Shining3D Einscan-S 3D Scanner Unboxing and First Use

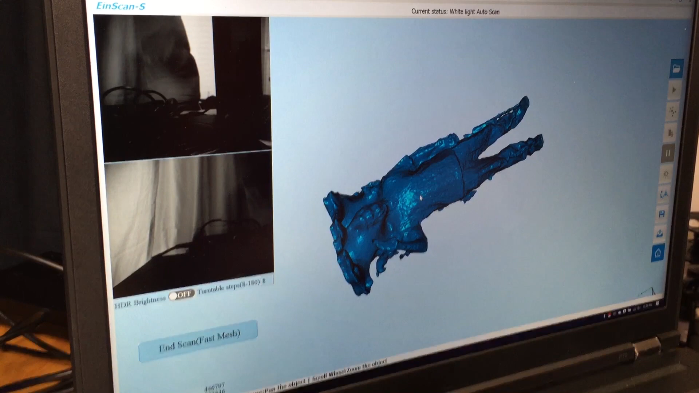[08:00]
But, let's take a look. So, here's the model. And I think possibly the form supports are a little bit too hard for a scanner to pick up. I guess that kind of makes sense. It looks like where the supports were.
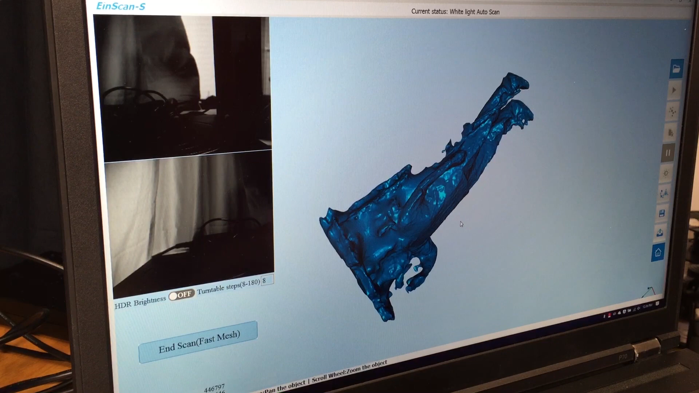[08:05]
It's just a giant blob. And in the back,
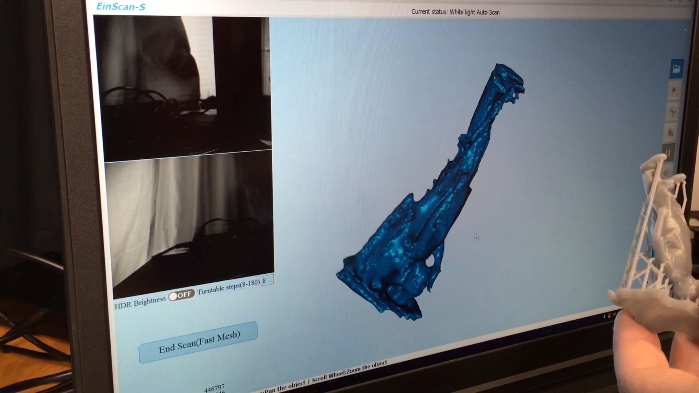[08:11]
where all the supports are supposed to be, it's just a giant blob.
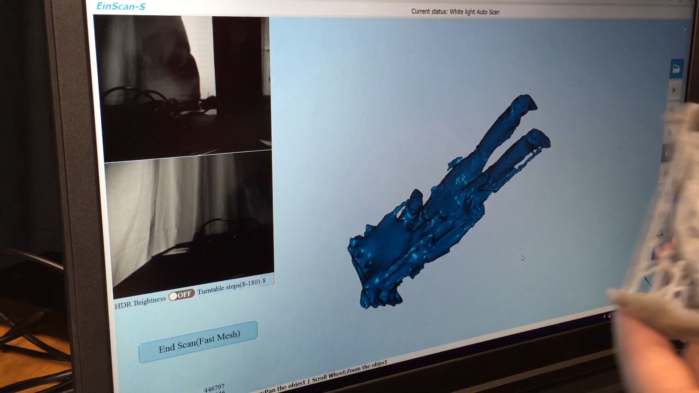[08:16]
Perhaps this model was too complex. Let's try a different model. Okay. For the next test model, I figured I'm going to do this.